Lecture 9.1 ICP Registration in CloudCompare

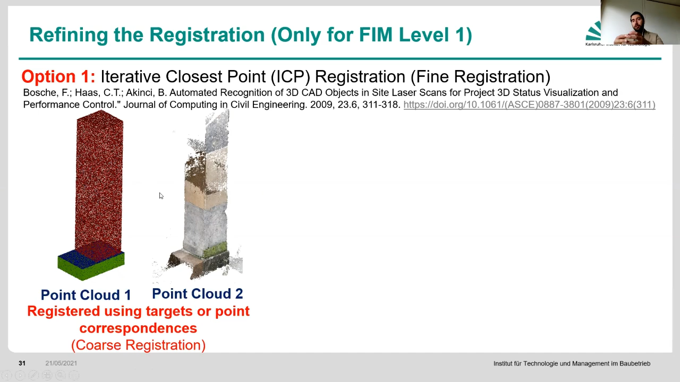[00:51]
Then what you do is you find the closest point from the first and the second point cloud, because these are close enough together still, but they're not exactly the same. So you basically increase that redundancy by finding each, because target-based, you're going to use it, let's say, with five, 10, 20 different targets, but you might have millions of points. So if you can basically use those points together and then iteratively improve that registration, it's most likely going to provide a better result.
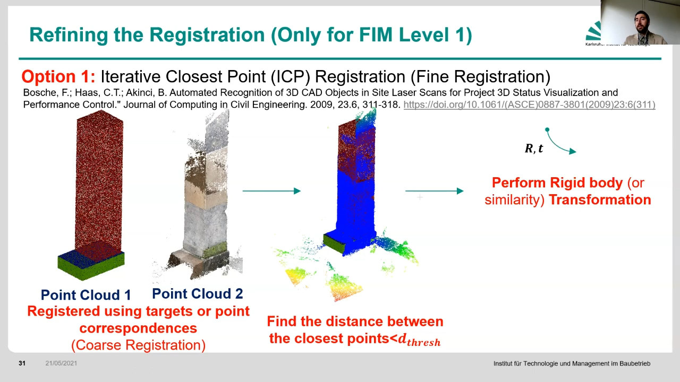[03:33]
So we perform a rigid body transformation or a similarity transformation if we don't have the scale, or we want to basically be flexible for the scale as an additional degree of freedom. Then if your RMS of your final rigid body transformation, every time that we're doing it, if it's more than your threshold that you want it to be, you go again back and then you do it again. So this RMS is the root mean square. This is the root mean square of the distances between, or typically an average, essentially,
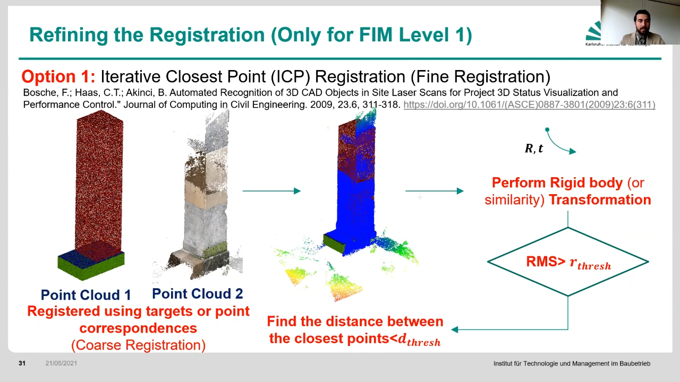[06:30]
So, in a nutshell, you make your model into a set of simulated points. One easy way to do this, instead of going through finding all of the planes and, you know, looking through all various different aspects, is to basically use cloud compare to simulate your point clouds from the model. You can utilize this for your final project as well, but I would recommend you actually find the planes and you project it properly onto it.
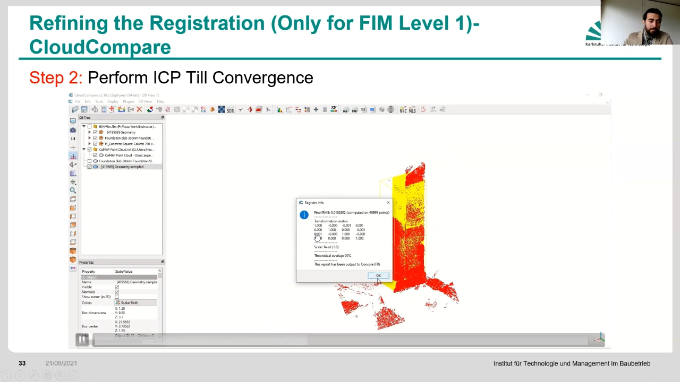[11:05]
And what is the final RMS by means of how many points that were considered? So this is what's important is that now
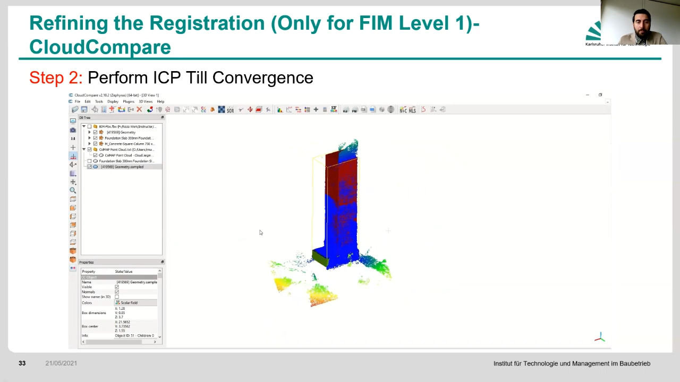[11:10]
it provides you with what your transformation is. And the transformation looks pretty good overall, like the original one that we that I had performed was good.
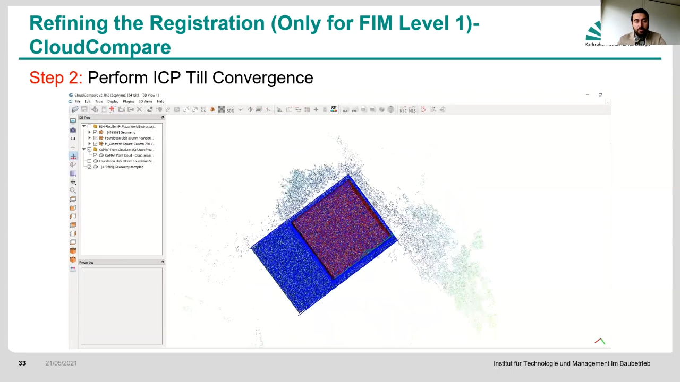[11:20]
But then this provides even a better transformation in that sense.
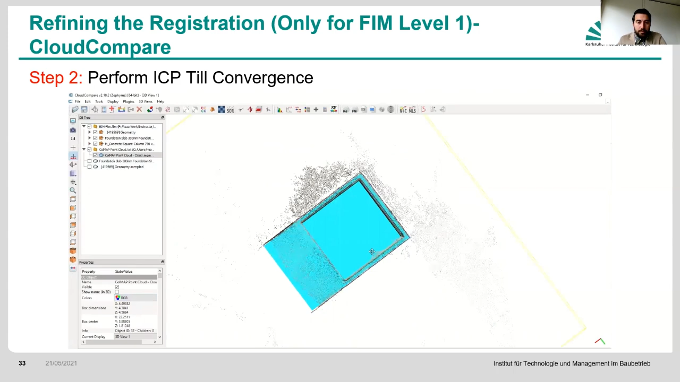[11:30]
If you take a look at these two, they're pretty well aligned, but there are still problems with respect to, let's say, on the other side of it.
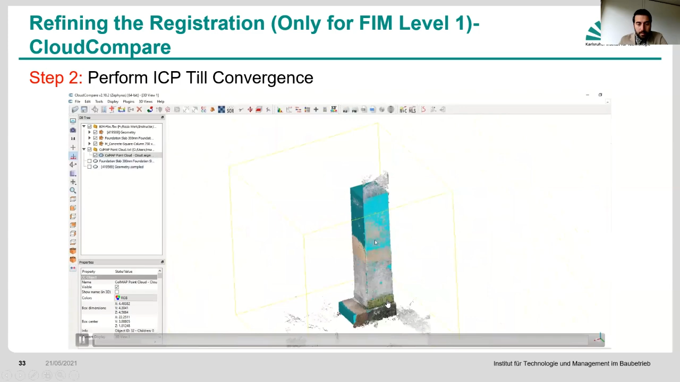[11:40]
Maybe I can think I'm going to go. Yes. So here, if you take a look at it, first of all, we're only able to perform this by means of how well our BIM has been defined. So if our BIM is not identifying this nice, basically, a base here, we have no means of identifying whether that particular point belongs to that plane or another plane, other than the fact that we know that,
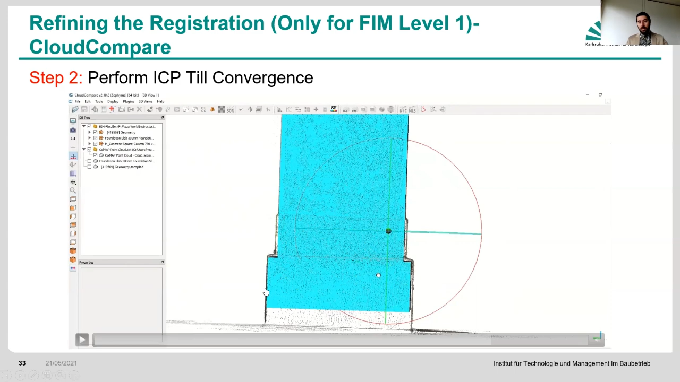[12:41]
So this is another problem with ICP, which I'm going to talk about later on as well. And it's important for us to understand that this is only as good as how well the BIM and the point cloud are compliant.
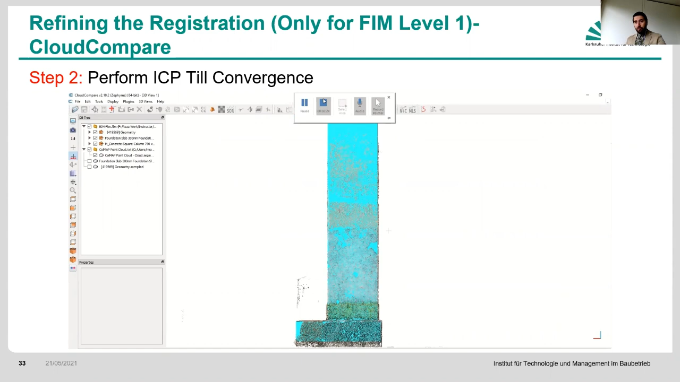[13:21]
the ICP in order to improve this. You have to utilize your external measures. You can only use ICP if you are sure that your point cloud and your BIM are compliant with each other, okay?